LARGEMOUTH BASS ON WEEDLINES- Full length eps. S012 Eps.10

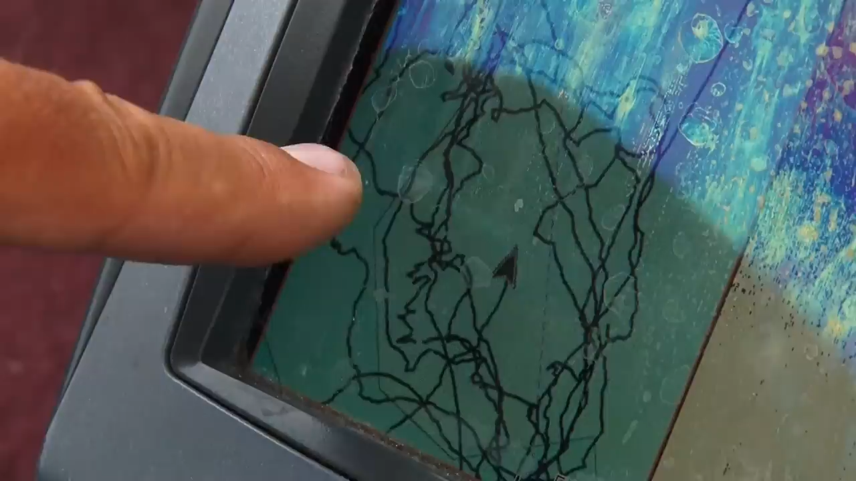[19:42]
that nine feet between got him in seven got him in 10 and 12 oh just